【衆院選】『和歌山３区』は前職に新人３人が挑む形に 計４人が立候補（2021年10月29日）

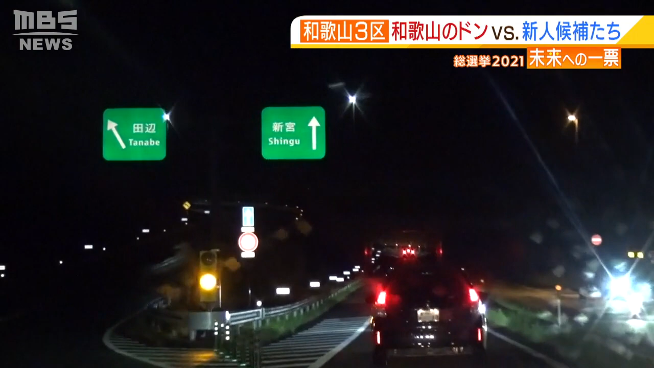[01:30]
山をいくつもくり抜いて作られた高速道路は、地元では二階道路とも呼ばれています。 もう少しで紀伊半島一周高速道路ができます。